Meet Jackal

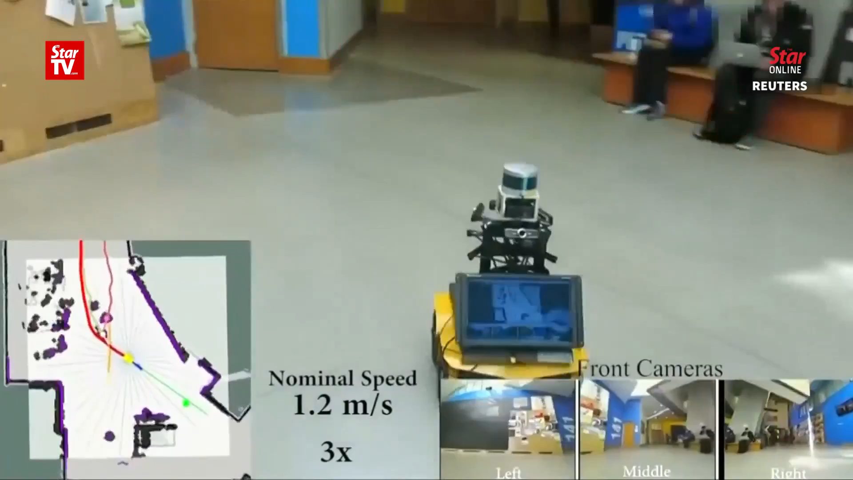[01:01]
So we need to be able to account for that randomness. And so we may not see that every time out of the robot, but we're hoping that it will be choosing the best thing to do.
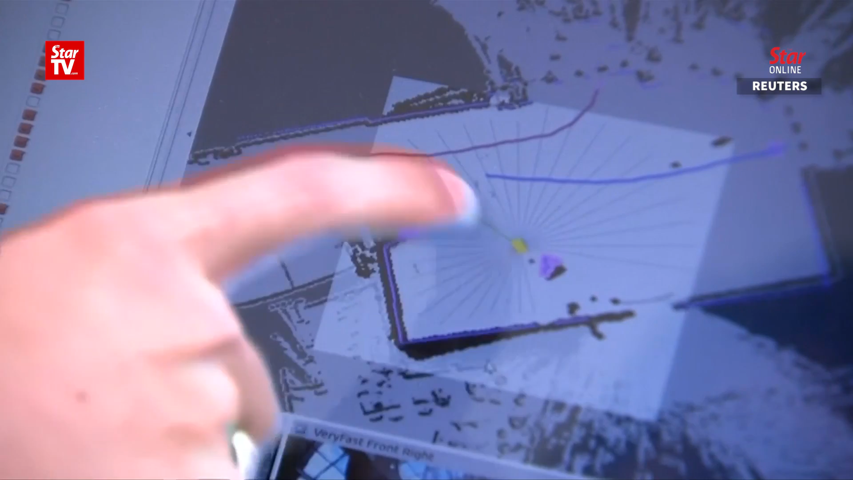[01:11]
To help Jackal navigate the physical world among unpredictable humans, the team outfitted the robot with a combination of sensors and cameras.